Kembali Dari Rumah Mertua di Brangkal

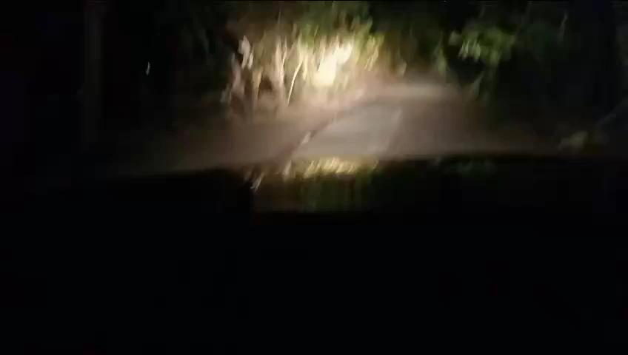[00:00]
Halo Halo Bapak dan Ibu sekalian ini jalan berliku pulang dari tempat jalannya harus naik turun bulu sebenarnya tidak terlalu tinggi Cuma memang jalannya berbelok-belok ini naik
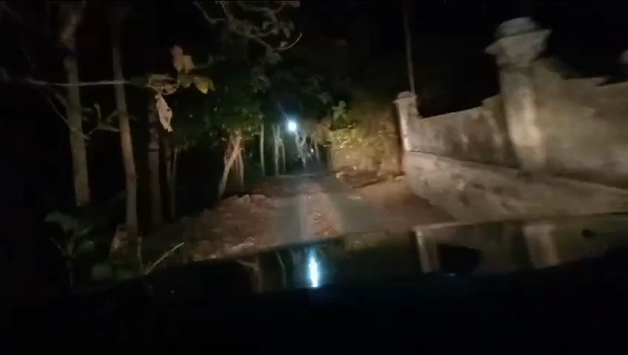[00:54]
sekarang kan sudah dicorblok sehingga semua jalan sudah keras dan ini di musim kemarau sehingga tidak terlalu becak dan licin ini situasinya Bapak dan Ibu sekalian ini jalan turun cobok dan kita akan masuk ke jalan asfal merangkal sampai ke Sambiroto ini jalannya
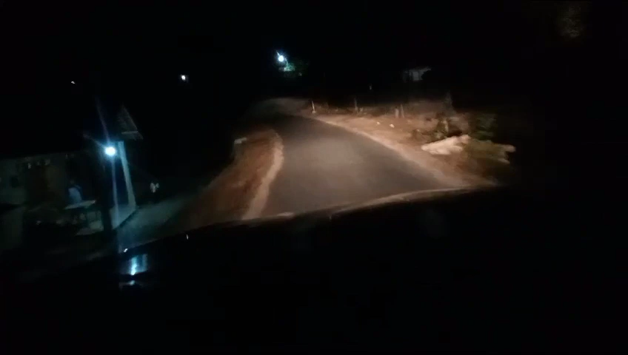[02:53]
banyak orang yang masih di luar rumah kalau di masa lalu tahun 90-an tempat ini begitu maghrib sudah tidak
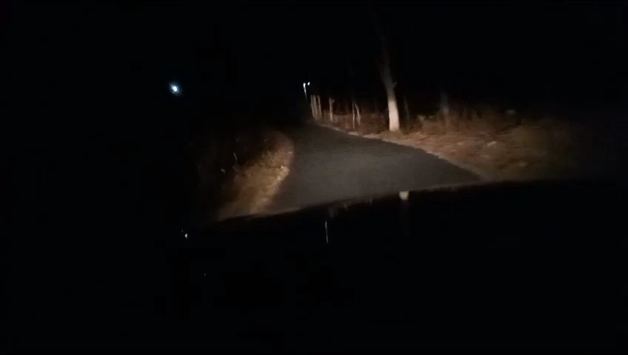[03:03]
ada orang yang keluar tinggal di rumah karena memang jalanan belakang sekarang jalanan sudah cukup rame dan Bapak Ibu aku juga bisa melihat ini kendaraan roda empat pun juga sudah lewat di sini di malam hari ini sekitar pukul apa 20 waktu Indonesia bagian barat dan kita nantikan menyudahi perjalanan ini
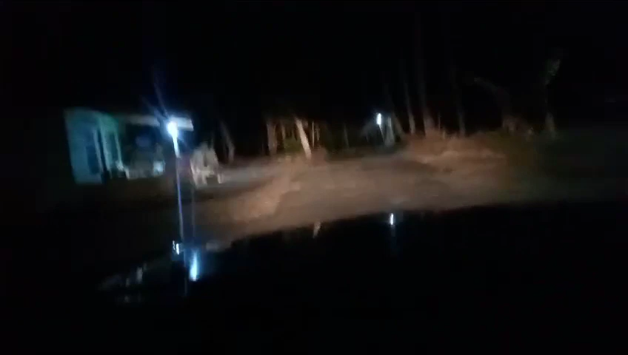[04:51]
jalan raya dan akan kita sudahi video ini ini Bapak dan Ibu sekalian suasana di wilayah berangkal dan ini ibu kemarinnya ada pahingan dan juga ada pedukuan jambun asfalannya sudah masuk di asfalan yang cukup bagus Bapak Ibu bisa melihat ini meskipun jalannya berliput di